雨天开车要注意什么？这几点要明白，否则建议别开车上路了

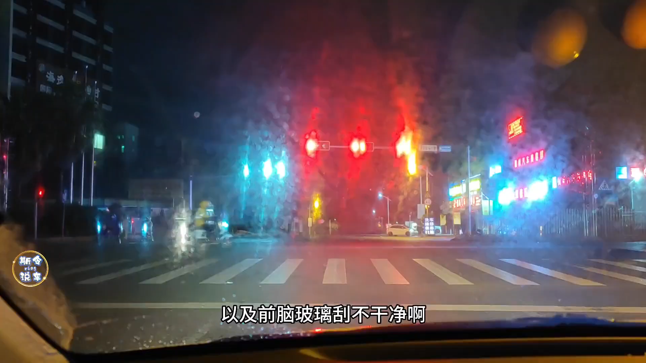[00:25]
前脑玻璃刮不干净很多的朋友一遇到这种情况整个人就懵了根本不知道该怎么去办来我们现在反镜头一起来看一下